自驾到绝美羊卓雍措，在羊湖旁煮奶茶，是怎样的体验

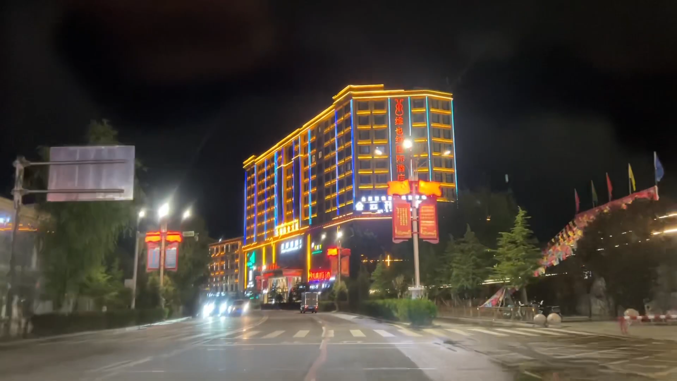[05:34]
我们现在到日喀则了。离我们要去的驻车地还有4公里，日喀则是西藏第二大城市。